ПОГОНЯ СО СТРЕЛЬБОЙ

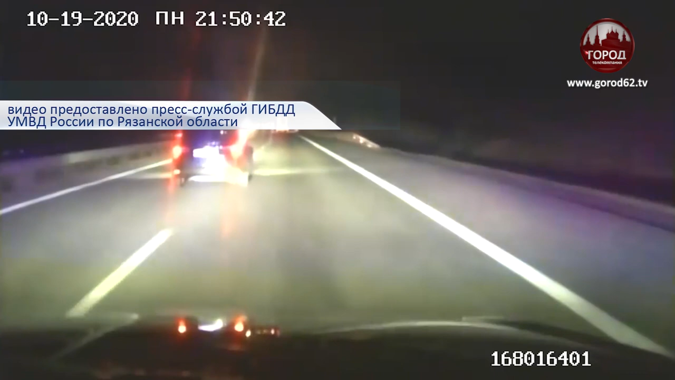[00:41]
На требования остановиться мужчина не реагировал, тогда сотрудники ДПС начали преследование. На парковке торгового центра на Московском шоссе водитель «Форда» врезался в стоящую «Ладу Калину». В этот момент сотрудники ДПС вновь попытались задержать водителя.
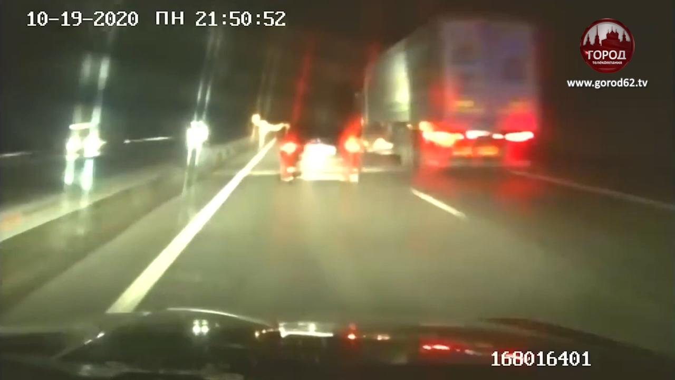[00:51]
Они выбежали из машины и разбили стекло у нарушителя, но он резко продолжил движение в сторону Москвы. На требования об остановке водитель по-прежнему не реагировал. К преследованию присоединились дополнительные экипажи ДПС. Водитель «Форда» ехал с большой скоростью, выезжал на встречную полосу и опасно маневрировал. Уже выехав за пределы города, один из инспекторов ДПС применил табельное оружие. Выстрелом удалось повредить заднее правое колесо. Водитель «Форда» замедлил движение и остановился.